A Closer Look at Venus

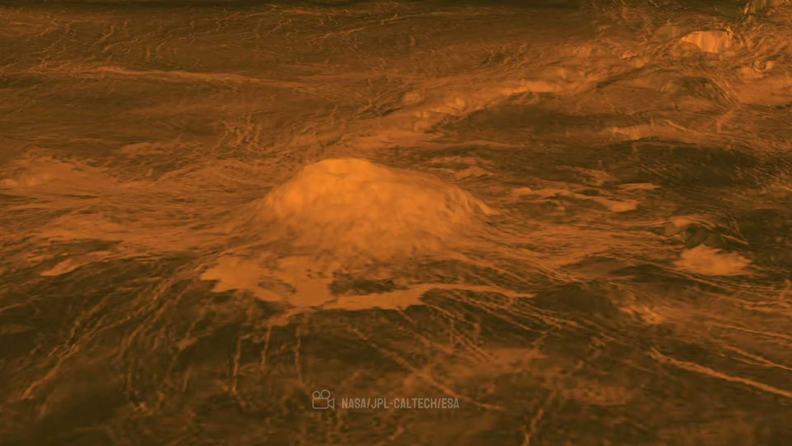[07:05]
Using radar, Magellan mapped Venus's surface, offering high-resolution images and topographic data that unveiled intricate details of the planet's geology,
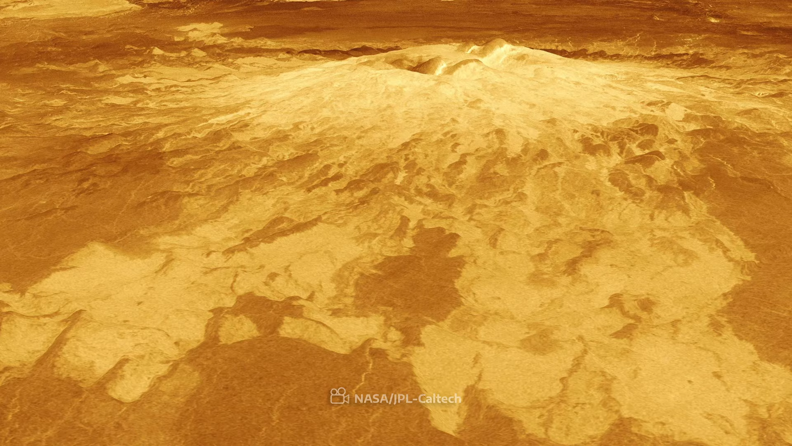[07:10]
such as volcanoes, impact craters, and planes.